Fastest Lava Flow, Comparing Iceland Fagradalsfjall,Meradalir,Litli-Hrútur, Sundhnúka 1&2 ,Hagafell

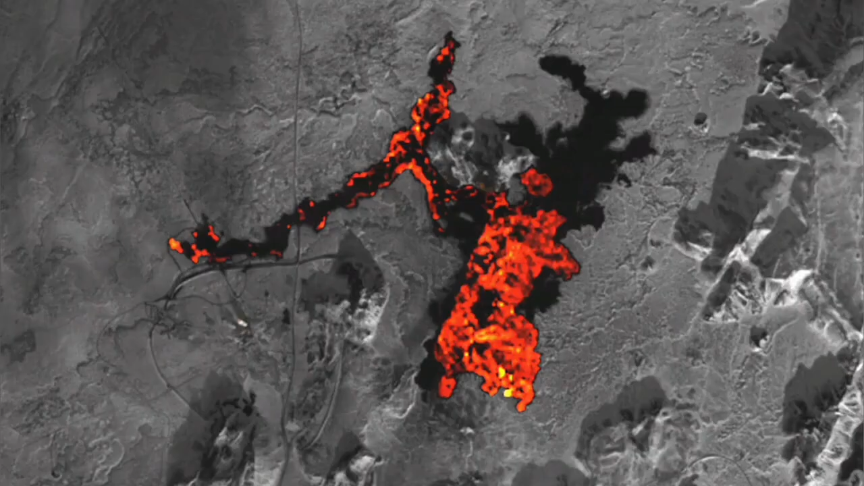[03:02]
You could have the best views actually from the space seeing
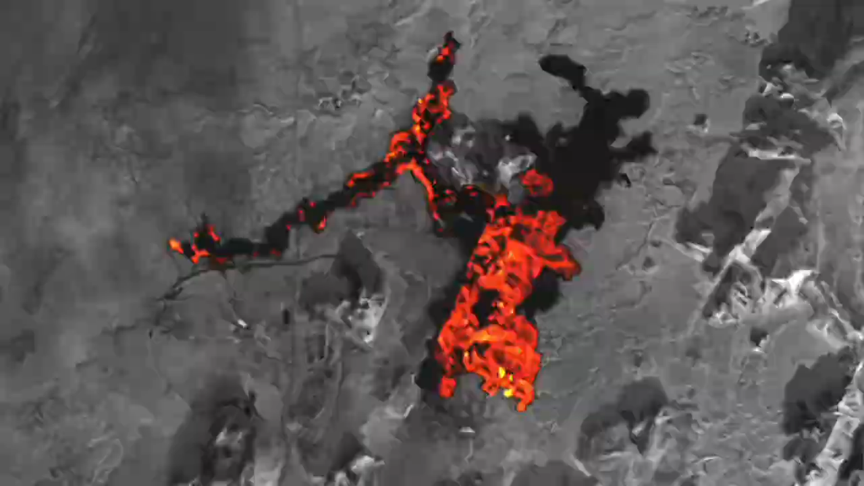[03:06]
the extent of this spread and you can see that it was on the top of the first Sun Dunga of the 2023 in